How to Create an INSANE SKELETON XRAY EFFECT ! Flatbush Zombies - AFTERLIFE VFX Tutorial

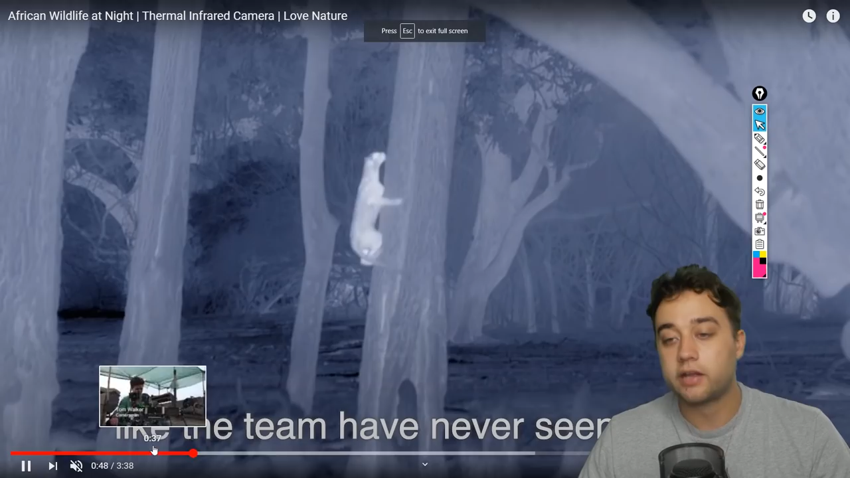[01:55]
nature documentaries here you can see it's a very similar look again you can replicate it with an invert
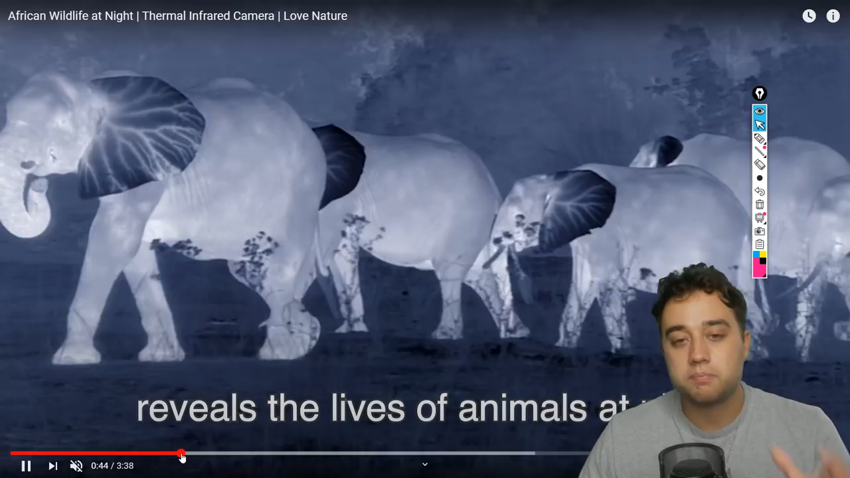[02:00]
but it's not quite the same and if you know what you're looking for specifically you can see those differences
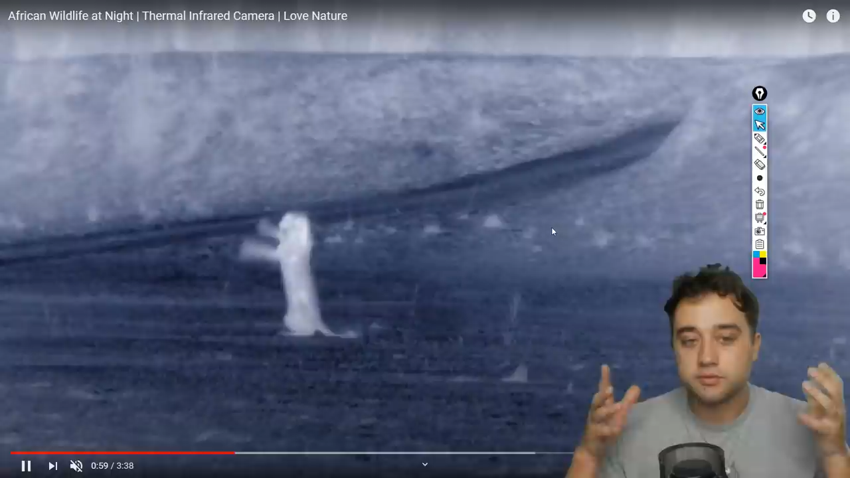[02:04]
so if you want the exact same you would need a thermal camera which can get very expensive they